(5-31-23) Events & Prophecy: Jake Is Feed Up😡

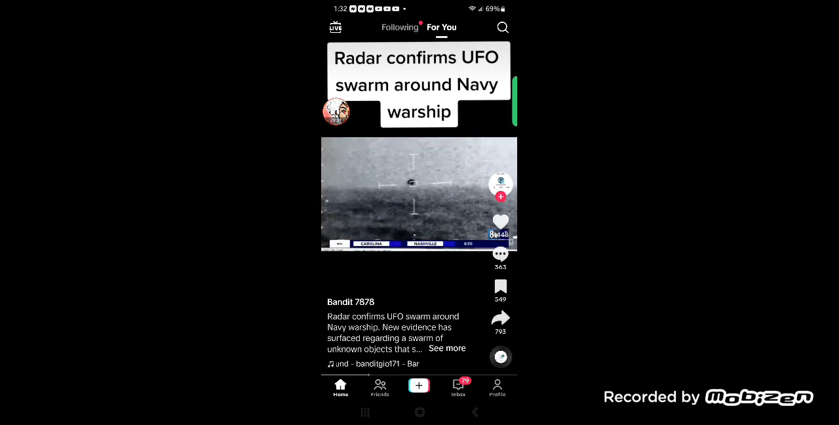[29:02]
period and was observed through a thermal sensor in the ship's combat center filmmaker jeremy corbell released the navy video weeks ago and says similar events were